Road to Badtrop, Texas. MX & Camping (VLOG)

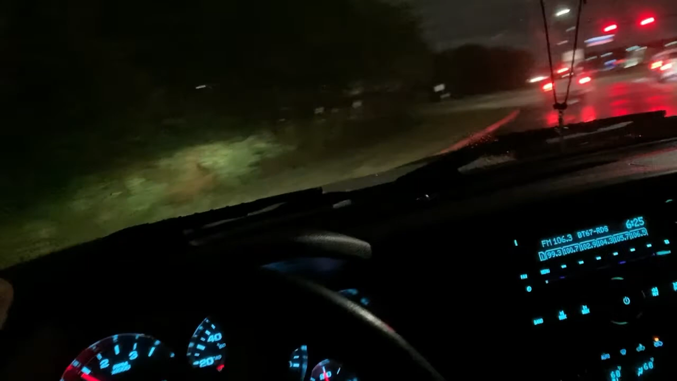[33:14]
These red lights, they got U-turns right here. You don't have to go through the intersection, take a left, and stop and go left at that intersection.
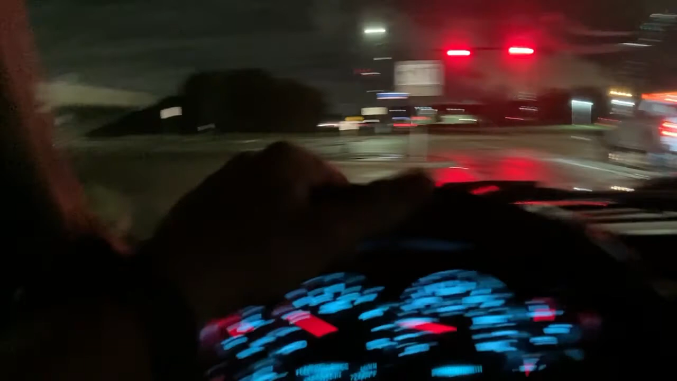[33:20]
You just hop over in the U-turn. I wish Alabama had that. You know, there's a lot of other little places I used to go to every now and then, but like it's been so long, I don't remember where all of them are even at.
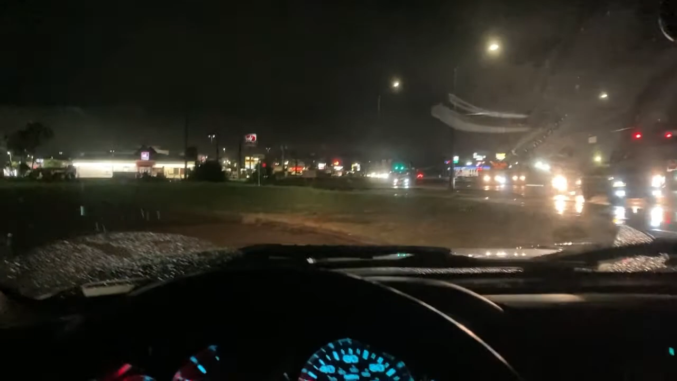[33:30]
And I didn't really want to look it up on GPS just to go ride by, way out of the way, and check some of them out. So I'm just hitting some of the main, you know, some of the main places. I don't really have video of all of them, like I said, because of all the rain and the traffic. So I didn't go by all of them. But this one here, it's on my way out of town. It's right here on the frontage road.
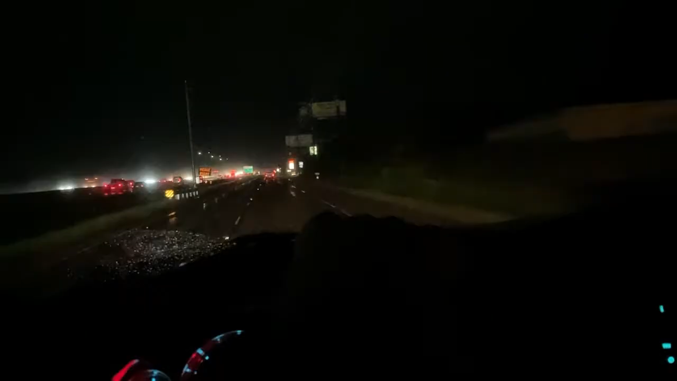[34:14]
So all right, so here's the place here.
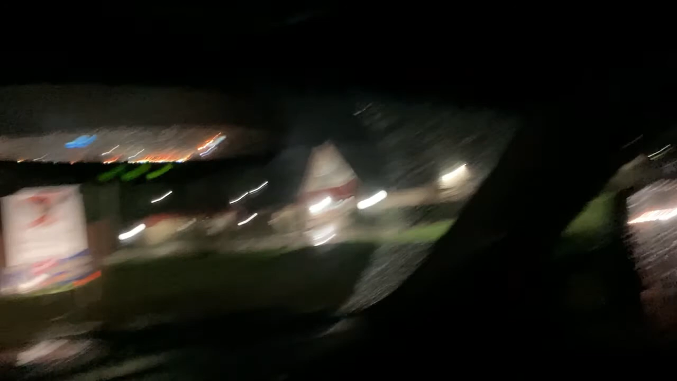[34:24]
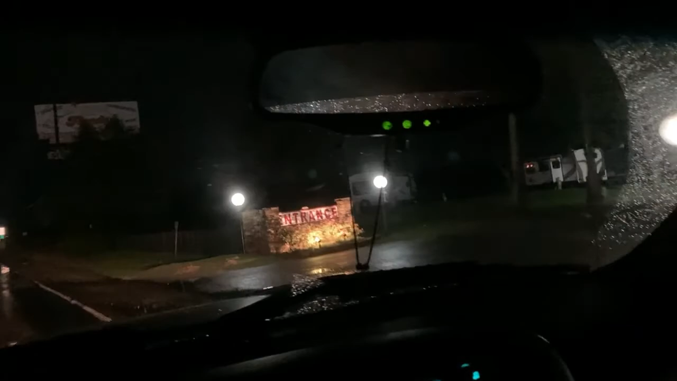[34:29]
Houston East RV Resort. What it's called.
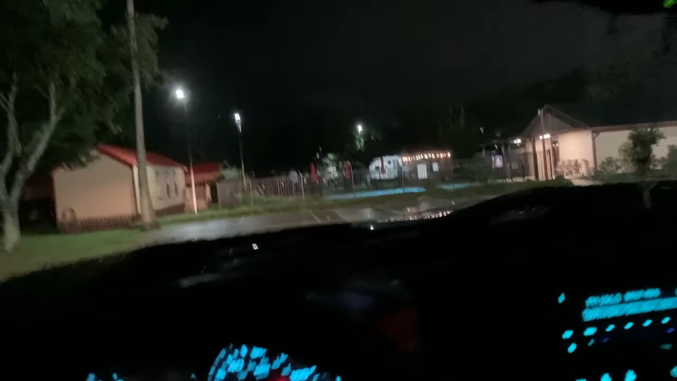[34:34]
It hasn't even changed from the outside anyway. Little pool.